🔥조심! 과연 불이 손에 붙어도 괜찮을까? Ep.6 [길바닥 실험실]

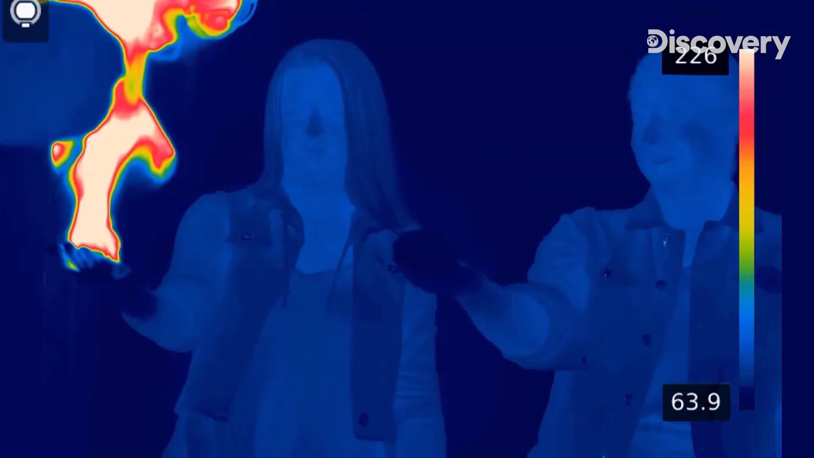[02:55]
Darren's shot with the FLIR thermal camera reveals the temperature of the flame, which appears white.
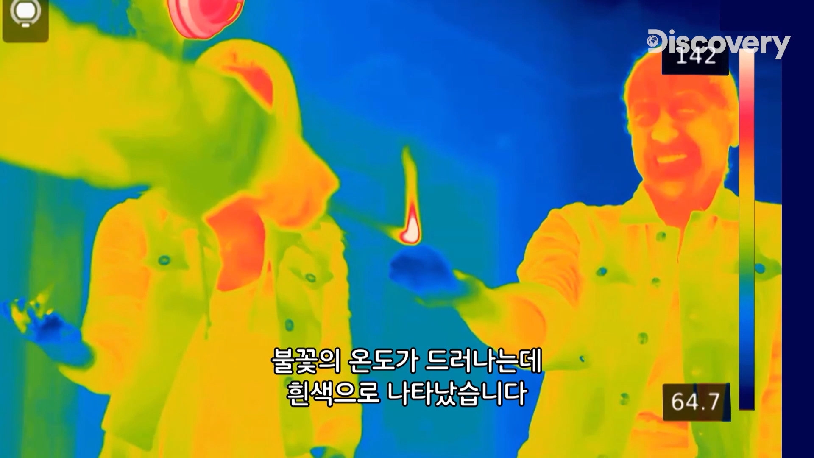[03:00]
It reaches 310 degrees Fahrenheit, but the cold blue hands don't burn.